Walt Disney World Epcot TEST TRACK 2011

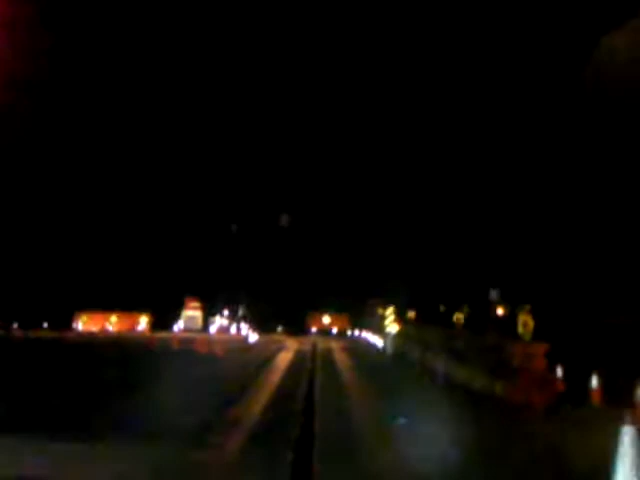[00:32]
Okay, I'm gonna take you right up to the cones, hit the brakes, and see if I can steer you through. Hold on.